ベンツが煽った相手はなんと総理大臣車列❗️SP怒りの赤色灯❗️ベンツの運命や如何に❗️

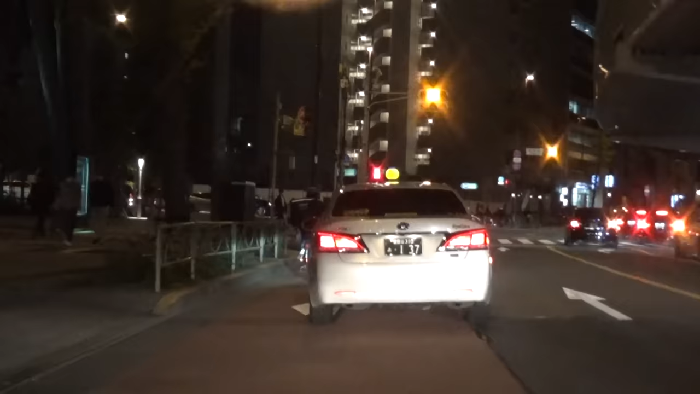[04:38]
ベンツもらおうって言ってたね、レースをね。あれやっぱどうなんだろう、あのマーク X の予想だったけど、ドキッとすんのかな。 ね今ほら俺がトラックの後ろついててさ、左行ったじゃん。でその時に最初 LS は赤灯をつけてなかった、出してなかった。映ってるよな、